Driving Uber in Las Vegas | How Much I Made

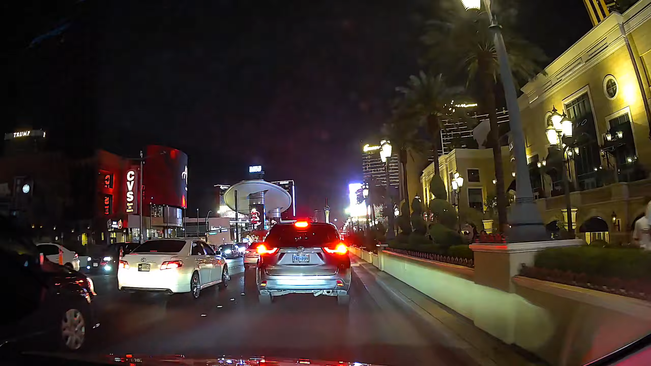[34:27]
Okay, guys, we just dropped that customer off. Current time is 11:45. That took way too long. Oh, man.
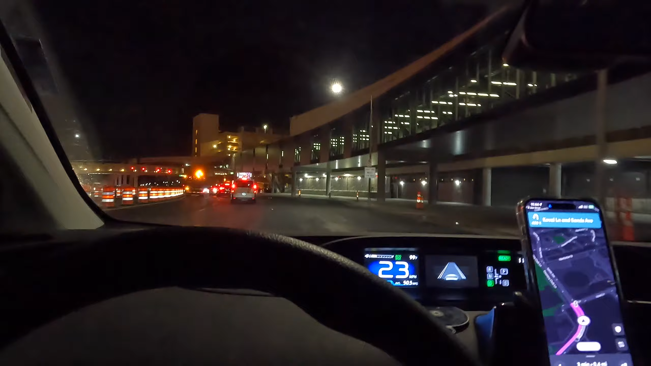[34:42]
Anyway, so it's 11:44. I just dropped that customer off from that last pickup, right? And the intersection was closed, so it took us behind like a couple casinos. It was just the traffic's a nightmare downtown.
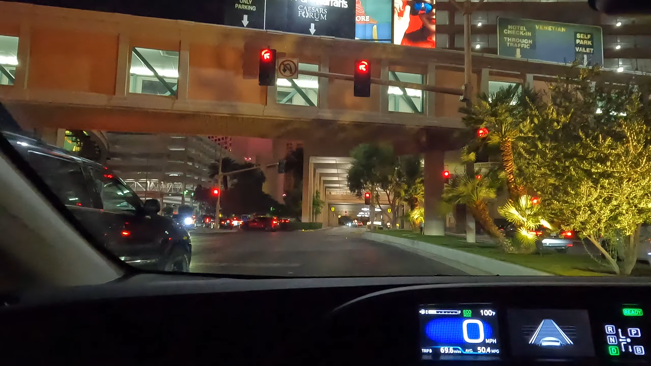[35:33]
But that ride took almost 30, 35 minutes to go a couple miles. Now, it's not always like that, but it's like that a lot of times. And it's like bumper to bumper traffic, and people are trying to inch their way through. So there's a lot higher risk of getting into an accident or getting into a fender bender. So it's bumper to bumper traffic. We got to go like 600 feet and then we got to leave here too. So it's going to be fun.
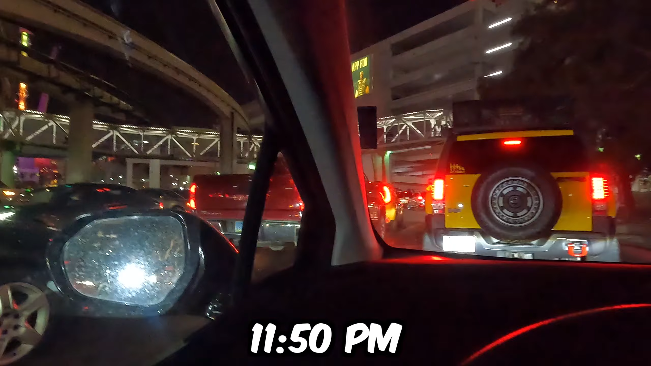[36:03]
But current time is 11:50. So right now we are going to the Link pickup area. Luckily, I know where that is.
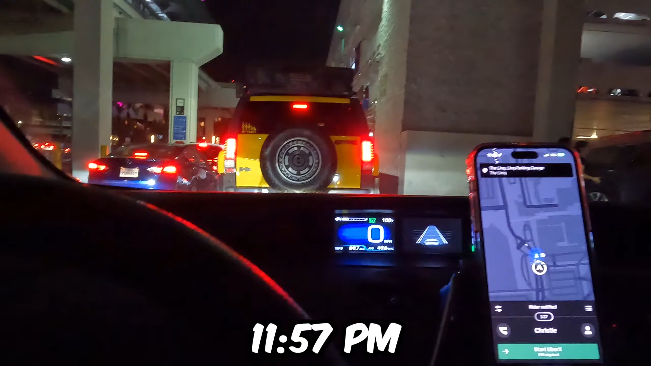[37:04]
almost there. I think the Uber already started. What is this guy doing?
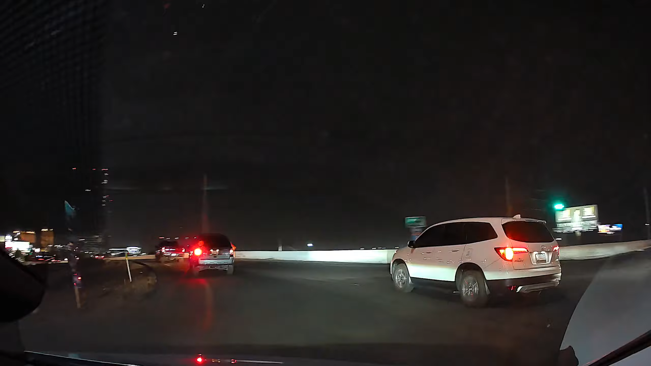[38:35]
Okay guys, the time is 12:44 and I am going to call it a night. I'm about a half mile or so from my apartment.